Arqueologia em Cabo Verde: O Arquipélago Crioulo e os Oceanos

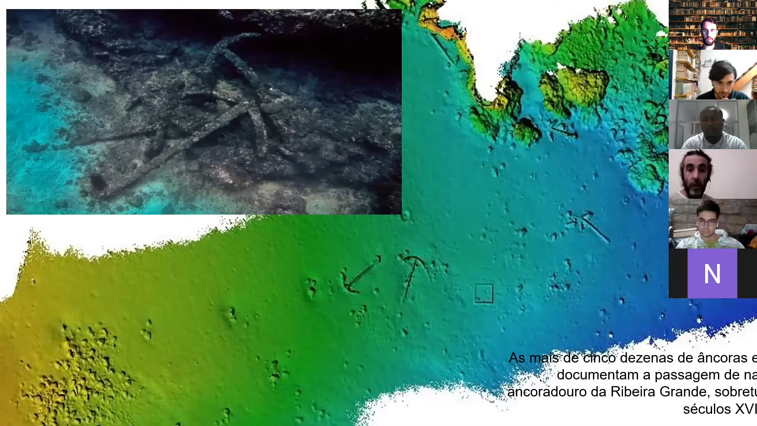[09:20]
âncoras em grande quantidade, de várias tipologias, de várias cronologias,
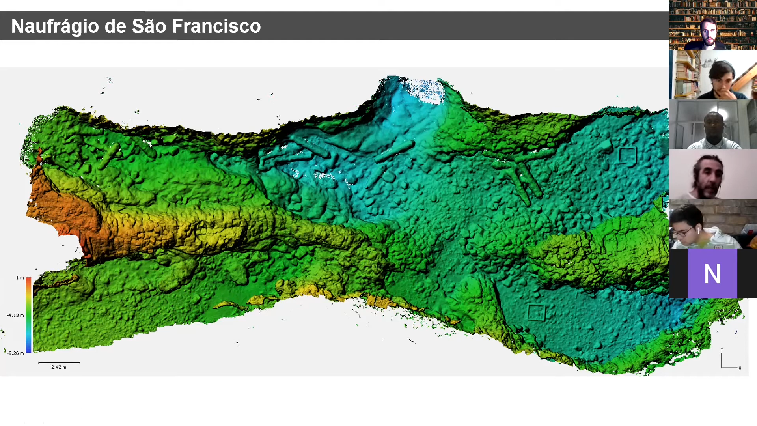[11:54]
O que existe ainda hoje no naufrágio de São Francisco é uma acumulação de canhões e âncoras em ferro em duas grandes depressões na topografia natural, e entre esses canhões e essas âncoras de ferro depois ainda encontramos bastantes fragmentos de cerâmica, sobretudo de botijas,
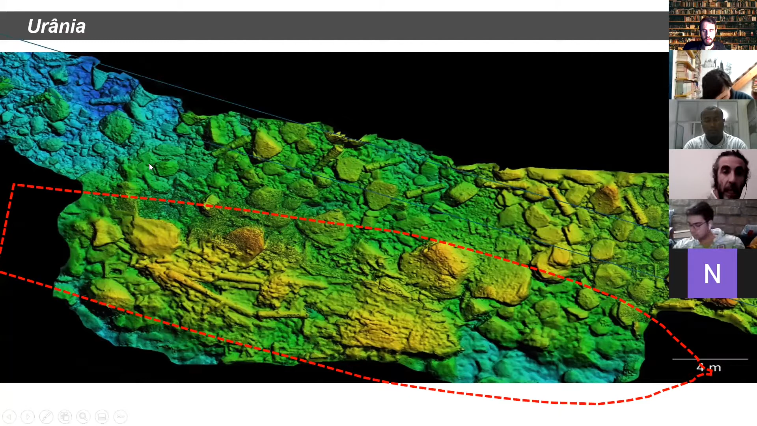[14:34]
Porque muito provavelmente o que nós temos aqui são os restos do fundo, do casco, do porão do navio, e estes canhões seriam os canhões de uma das baterias da embarcação. Um balanço daquilo que nós temos feito até agora, é óbvio que o potencial arqueológico de Cabo Verde